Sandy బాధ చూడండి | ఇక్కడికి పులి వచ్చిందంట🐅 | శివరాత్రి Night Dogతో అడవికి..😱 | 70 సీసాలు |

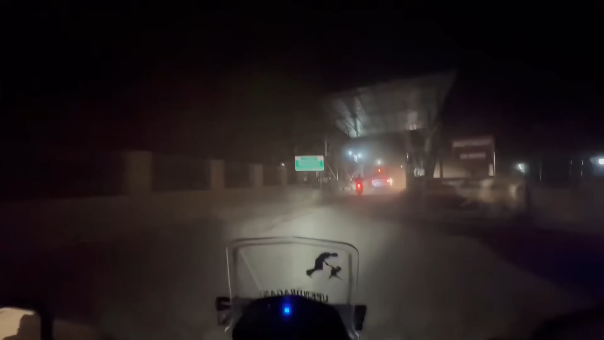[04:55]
అక్కడ ఫ్రెష్ అప్ అయ్యి స్టార్ట్ అయితే అయినాము. టైం వచ్చేసి ఇప్పుడు అయితే 7 అవుతుంది. ఘాట్ రోడ్ లకి అయితే ఎంటర్ అవుతున్నాము.
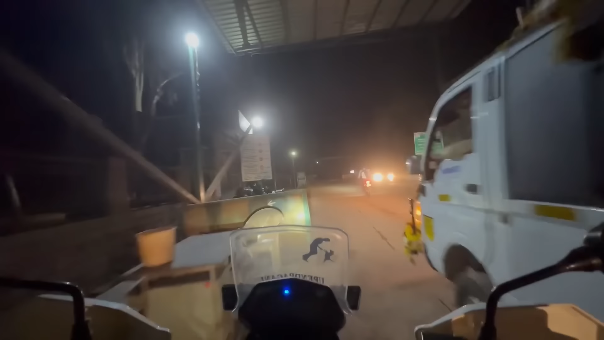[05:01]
ఆత్మకూరు ఇప్పుడే దాటేసి ఘాట్ రోడ్ లకి అయితే ఎంటర్ అయిపోతున్నాము.
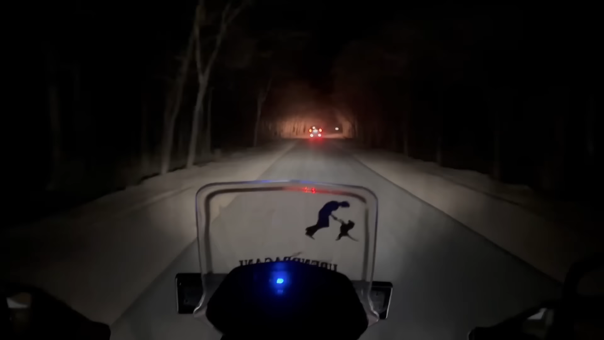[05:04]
ఈ ఘాట్ రోడ్ లో నైట్ కదా, అది కాకుండా సైడ్ కి అంతా దుమ్ములేస్తారు అనమాట.
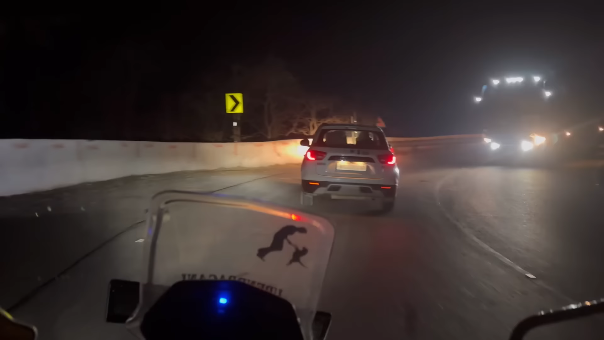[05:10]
శివరాత్రికి ఫుల్ వెహికల్స్ పోతుంటాయి కాబట్టి ఆ బస్సులు కార్లు అవన్నీ దుమ్ములేస్తారు, అసలు సరిగ్గా కనపడదు ఒక్కోసారి.
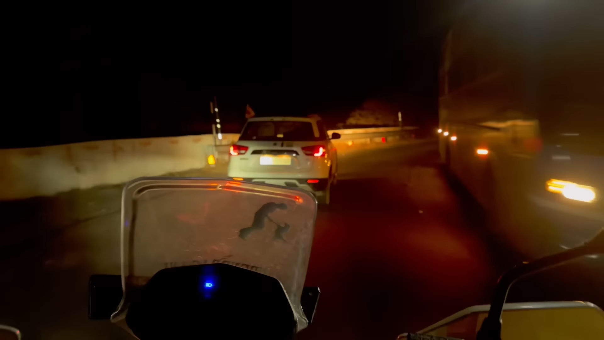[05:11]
కాబట్టి స్లోగానే వెళ్దాము.
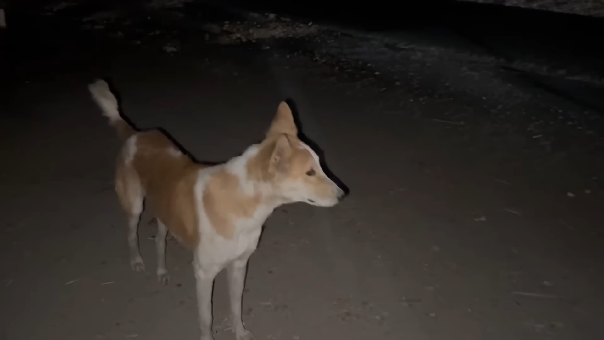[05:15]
ఎవరు ఎవడు కుడుంబకుమాడు మా ఊరికి వచ్చి నన్ను ఎవరని అడుగుతాడా?
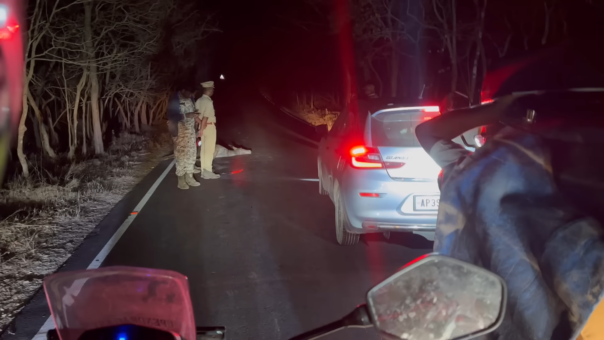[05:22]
చూస్తున్నారు కదా స్క్రీన్ లో పోలీస్ వాళ్ళు అయితే అందరు అక్కడ స్లో బోండి అని చెప్తున్నారు. ఘాట్ రోడ్ లో అయితే స్లో పోవాలి.
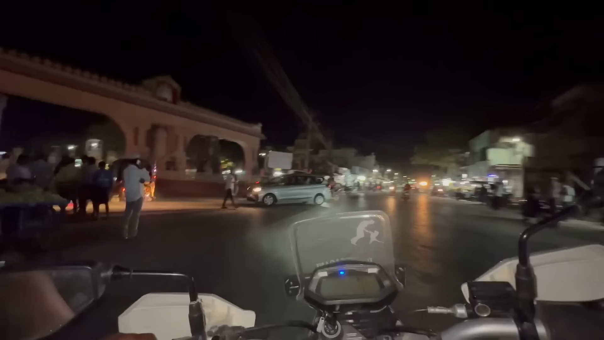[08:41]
దోర్నాళ్ళకైతే ఎంటర్ అయిపోయాము. ఇక్కడ నుంచి శ్రీశైలం ఇంకొక 50 కిలోమీటర్స్. ఇక్కడ నుంచి కూడా ఘాట్ రోడ్ ఉంటుంది మొత్తం వచ్చేసి.
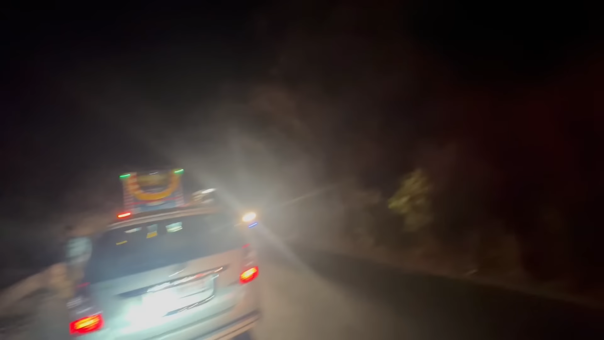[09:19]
దోర్నాల నుంచి శ్రీశైలం పోయేంత వరకు అయితే ఈ ఘాట్ రోడ్లు అయితే ట్రాఫిక్ ఉంటుంది, వెహికల్ వెనకాల వెహికల్ ఖచ్చితంగా ఉంటాయి.